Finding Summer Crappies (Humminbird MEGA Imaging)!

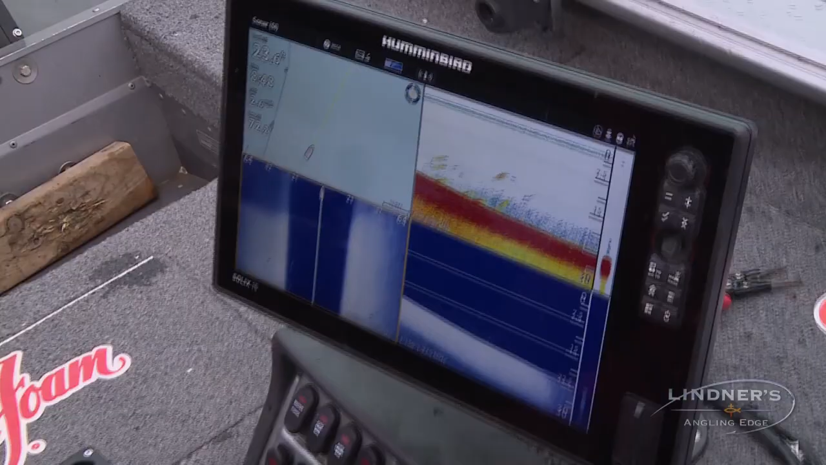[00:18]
whether it's deep wheat edges or some type of
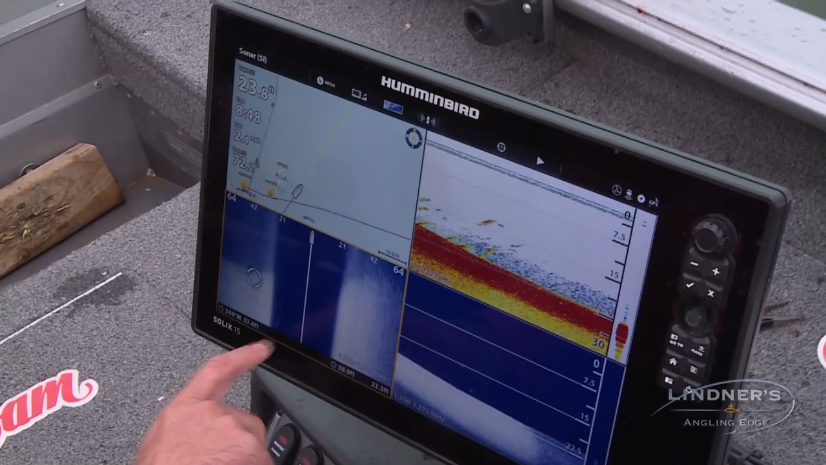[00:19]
a bottom composition transition from like mud to sand.
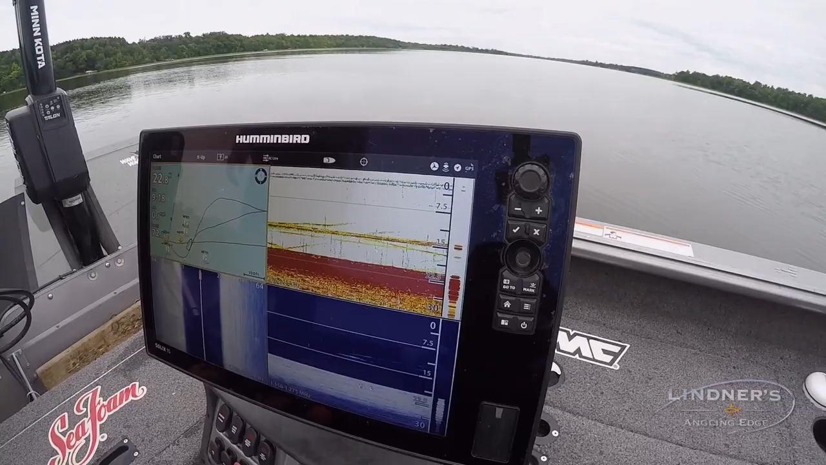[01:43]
And sure enough, boom, they're, they're right here.
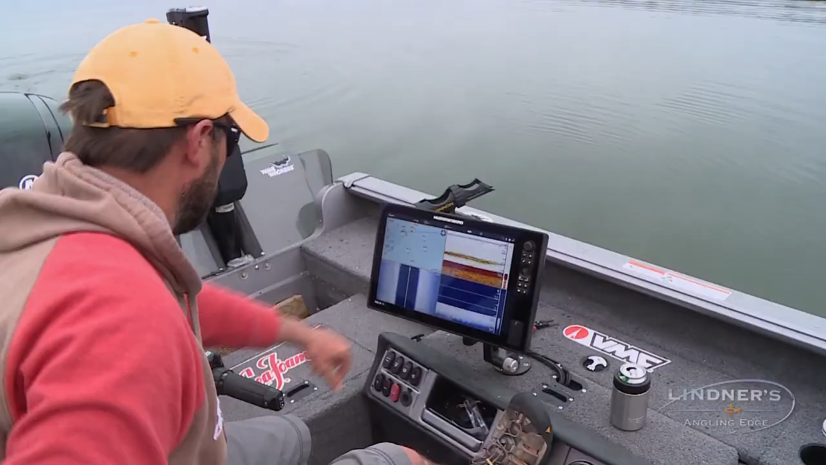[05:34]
This is unbelievable. You can see, look at, there's fish there. Obviously a big school of fish. You can see more on DI.
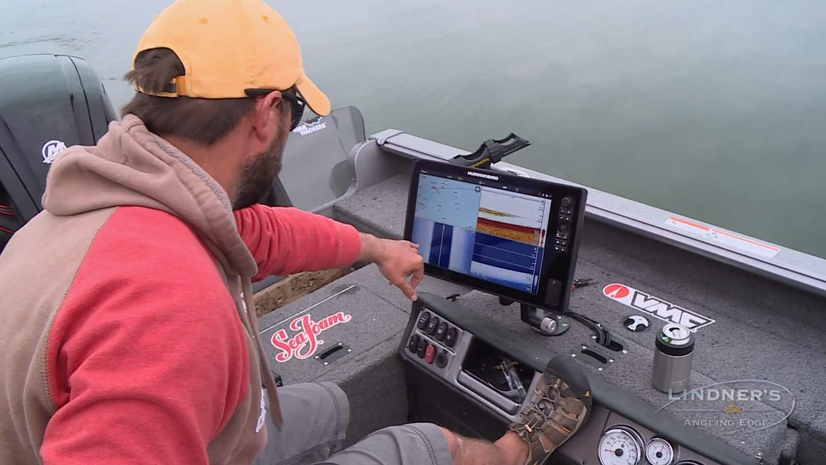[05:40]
All these little shadows out here, those are fish. You can see it's coming up to a little bit of a high spot here.
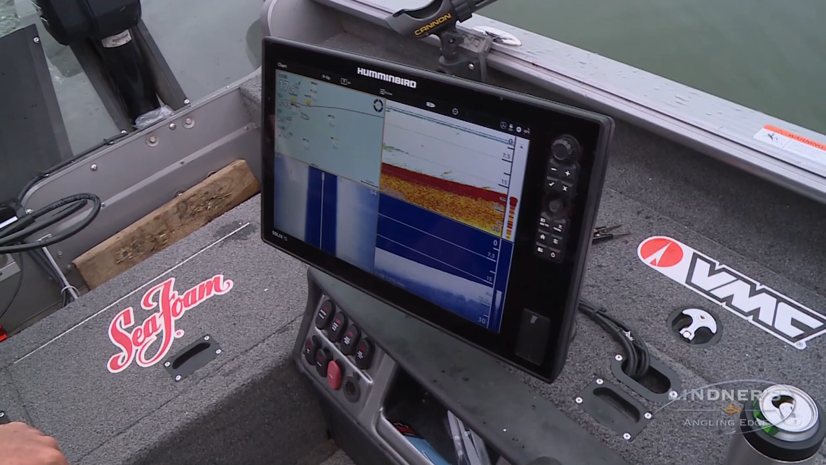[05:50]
However, once we get on top, it doesn't seem the fish are there.
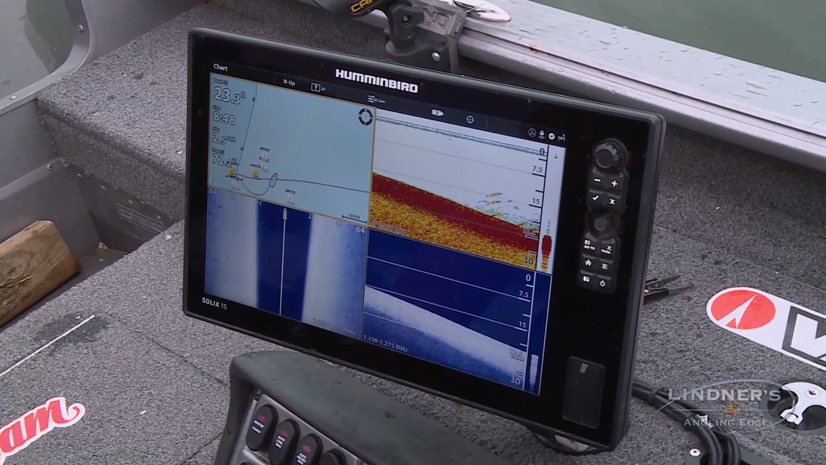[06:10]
Look at it. See this? As soon as we get to the edge here, boom, absolutely loaded, loaded with fish. And see what they're relating to? I'm just going to pause it here.
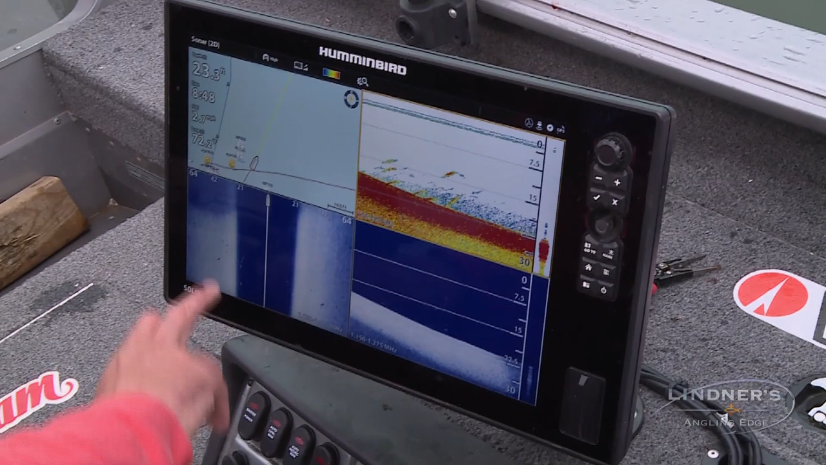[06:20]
This is the kind of stuff that you're looking for. This right here.
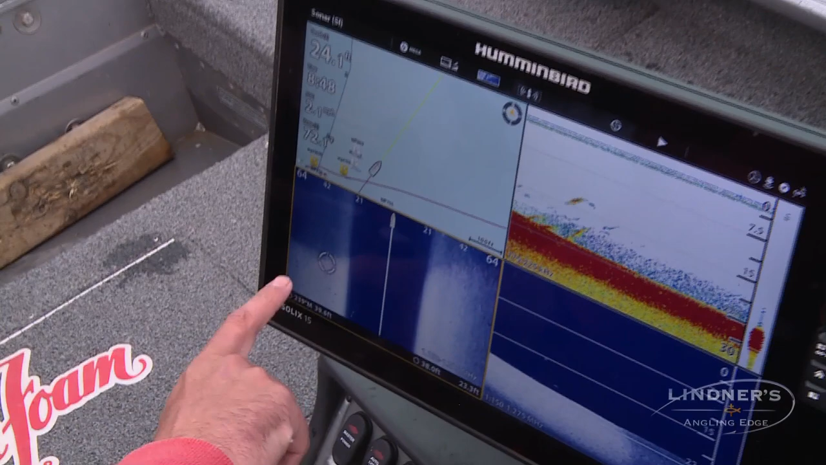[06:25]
Do you see how it's kind of this bright white signature here? And then it gets to a little bit of a darker color here.
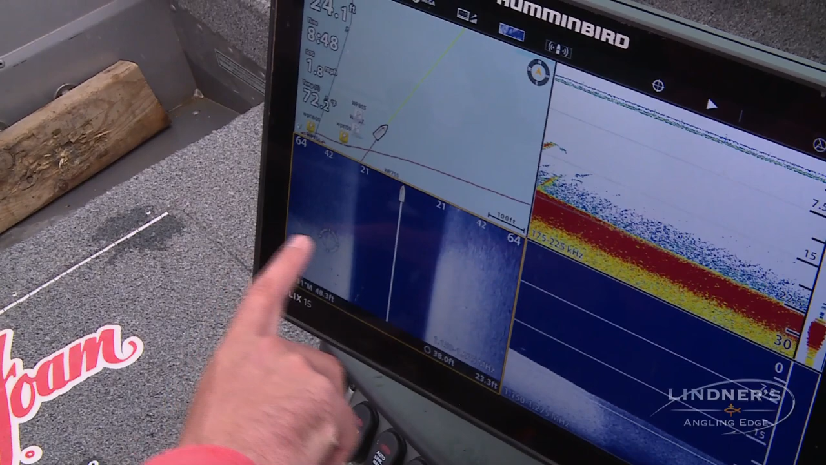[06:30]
Basically, that is that line. And that's what the fish are relating to.
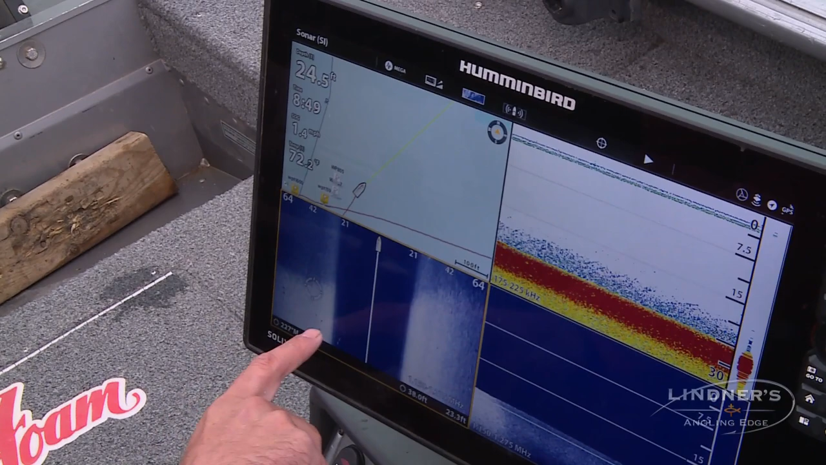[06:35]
See these little specks right through here, right here, right here, right there.
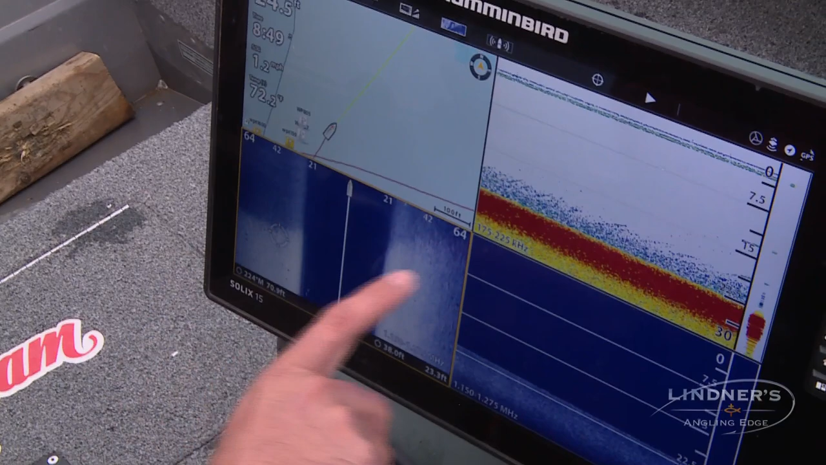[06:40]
Those are all crappies. Now there's even one that's showing up there, but they're very, very close to the edge of that.
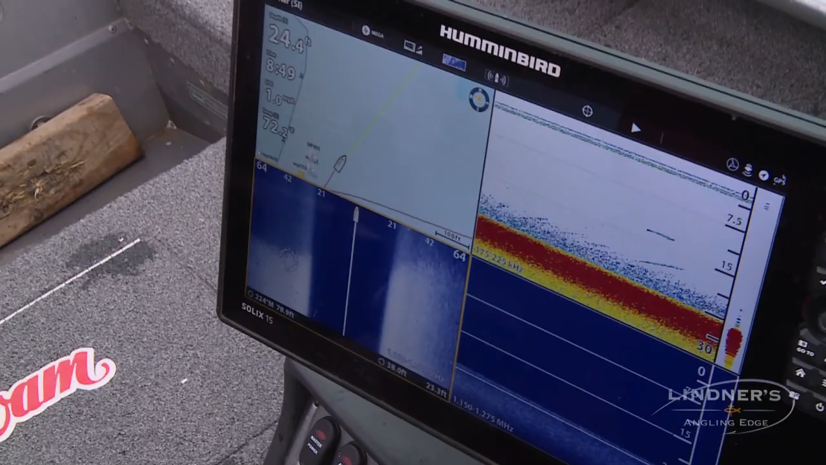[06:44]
So it's much like fishing a weed line when you're fishing these bottom changes. You're just kind of holding back and you're fishing the edge of that. So there's not cover there.